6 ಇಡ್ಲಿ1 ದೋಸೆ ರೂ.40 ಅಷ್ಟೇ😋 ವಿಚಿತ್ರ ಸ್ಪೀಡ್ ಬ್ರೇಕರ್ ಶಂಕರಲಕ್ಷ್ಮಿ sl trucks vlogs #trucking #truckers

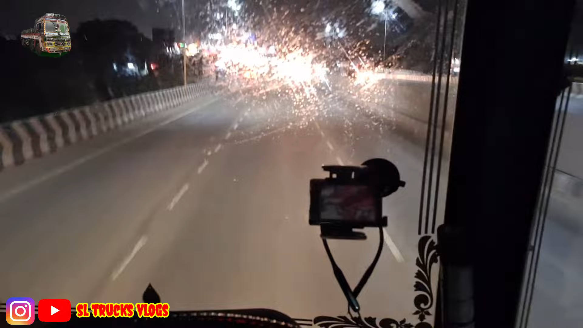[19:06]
ಅಯ್ಯೋ ಬನ್ನಿ, ಏನಾಗೋ ಅಲ್ಲಿ ಕಾಣ್ತಿರೋದೆ ನಮ್ಮ ಕರ್ನಾಟಕ, ಆದರೆ ಕಾಣ್ತಾ ಇಲ್ಲ, ಅದಕ್ಕೆ ಹಿಂಗೆ ಹಿಡಿದಿದ್ದೀನಿ ರೋಡ.
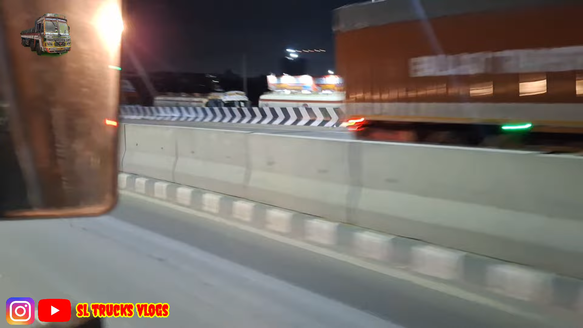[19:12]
ನಮ್ಮ ಕರ್ನಾಟಕದ ಹೆಬ್ಬಾಗಿಲು ಬರುತ್ತೆ ಇಲ್ಲಿ ನೋಡಿ, ಇಲ್ಲಿಂದ ಈ ಕಡೆ ಕರ್ನಾಟಕ ಎಂಟ್ರಿ. ಇದು ಹೊಸೂರ್ದು ಆ ಬೆಂಗಳೂರು ಕಡೆಯಿಂದ ಹೋಗ್ತಾ ಆರ್ ಟಿ ಓ ಆಫೀಸ್, ಇವೆಲ್ಲ
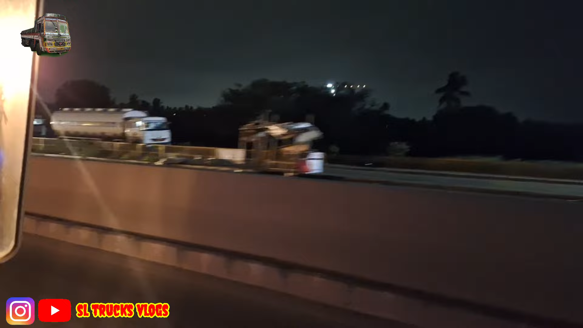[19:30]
ತಮಿಳ್ನಾಡ್ದು ಬಾರ್ಡರ್ ಆರ್ ಟಿ ಓದು. ನೋಡಿ ಇಲ್ಲಿ ಕಾಣ್ತಿದೆ ನೋಡಿ, ಇದೆ ಕರ್ನಾಟಕದ ಹೆಬ್ಬಾಗಿಲು.